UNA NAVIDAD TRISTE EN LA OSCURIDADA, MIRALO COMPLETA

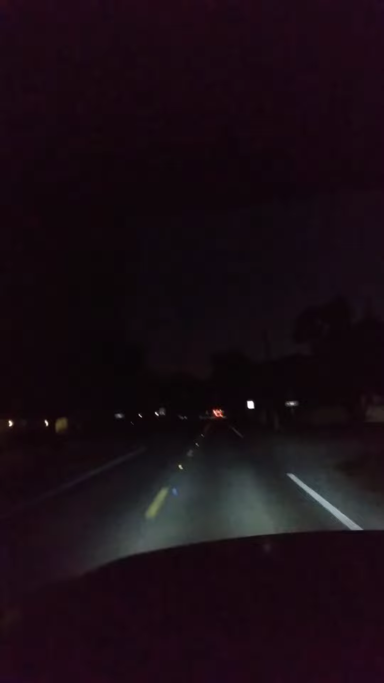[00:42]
En esta área no hay muchas luces. Como pueden ver, algunas casas tienen otras, ¿no? Una triste Navidad. Culpa del coronavirus y la omnivirus, la omnicron, como sea que se llame, ha arruinado esta Navidad.
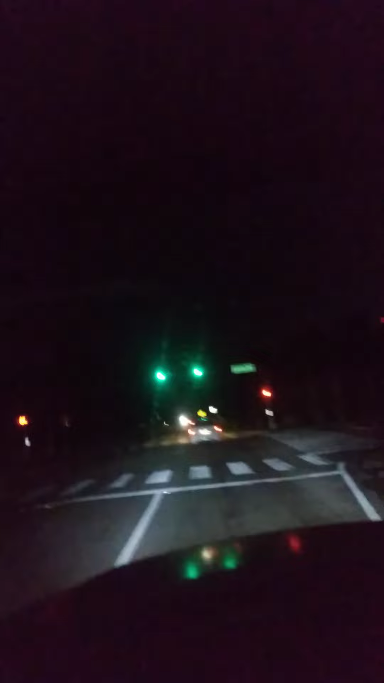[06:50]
Más abajo del término de las casas pasó un semáforo a la segunda y ahí me meto en la montaña. Después salgo de la montaña, hago una derecha, después otra izquierda, después otra derecha y ahí camino y llego de la ciudad.
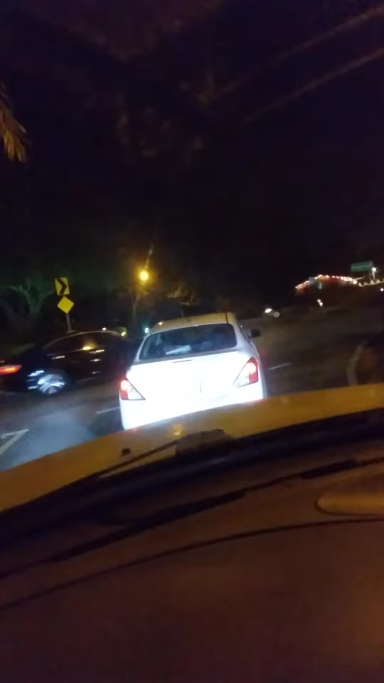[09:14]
Espera que ahí esté este es mi turno, vamos a ver que pase este carro. Aquí viene otro carro, ¿eh? Este es el turno, pero no. Ahora sí, no. Ahora ahí viene bastante carro para allá. Ahí viene otro aquí.
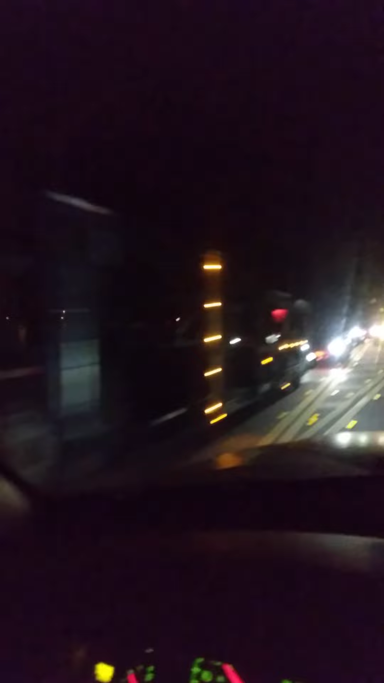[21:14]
Hay bastantes trailers, mira, mira, mira, mira, mira, mira, extraña la laguna. Aquí les muestro la laguna. Uy, uy. Que no se quiebra el puente.
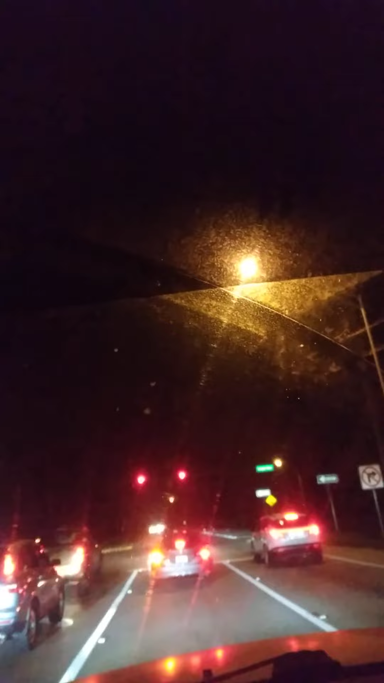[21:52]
Ay, vamos. Allá hay un motocycle.
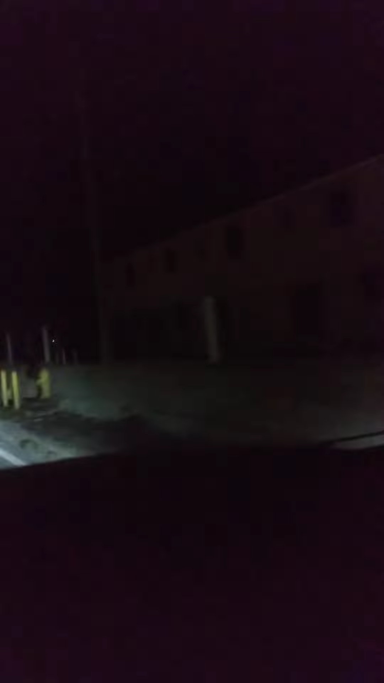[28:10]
Pero ya. ¡Ay! ¡Ay! No quiero. Pero ya, mira. Los apartamentos serán inmensos.
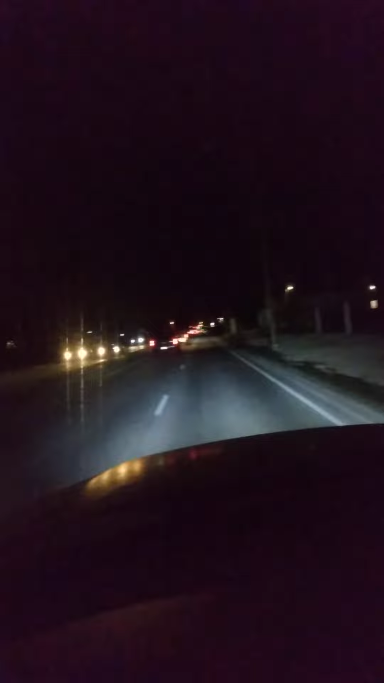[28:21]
Algunos que están terminados. Van terminando y ocupando. Terminando y ocupando. Así es el apartamento aquí. Eso debe ser como de dos cuartos aquí en Miami. A 1600. Está el Wendy's, Taco Bell, AutoZone, Taco Cubano, Pizza, como quiera.
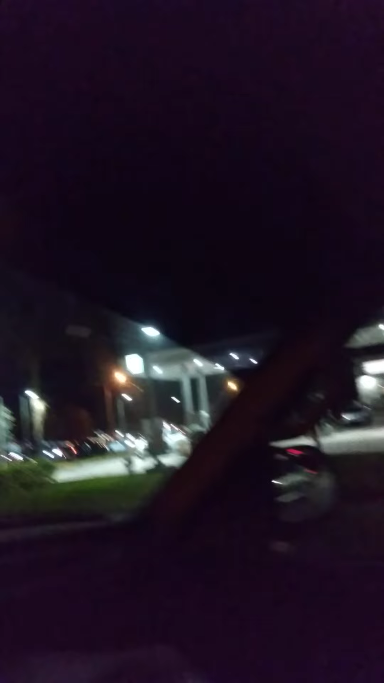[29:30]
La gasolinera está vacía. Vámonos. Hay que estar listo, atentos, porque cuando entra el semáforo, viste, está en amarillo y rojo. Ahora va a entrar el flecha. Ahí está el flechazo. Este me gusta. Aquí no hay muchos motos. El sábado, domingo, el viernes por la tarde.
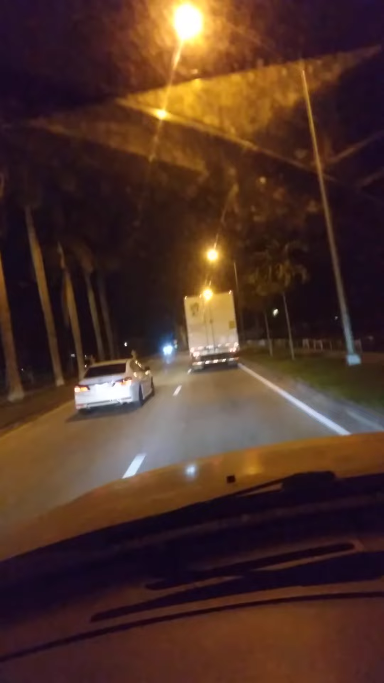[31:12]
Hay que ponerse truchas. Anda deprisa. Si es doble carril separado. Tiene una izquierda.